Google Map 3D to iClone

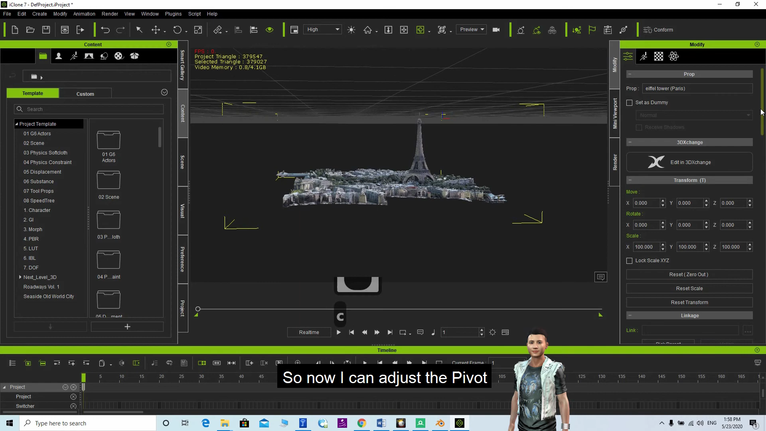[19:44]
So now I can adjust the pivot. Put at the bottom.